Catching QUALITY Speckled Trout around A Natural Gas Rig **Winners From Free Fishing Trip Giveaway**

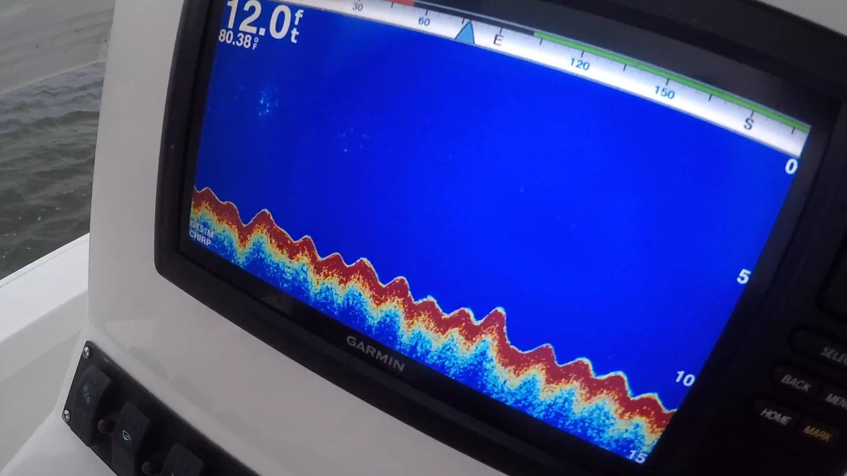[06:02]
On screen: depth 12.0 ft
so the fish are near the bottom it's not really marking much on the screen here but we're just dropping that slipcourt right up under the boat here kind of letting it drift back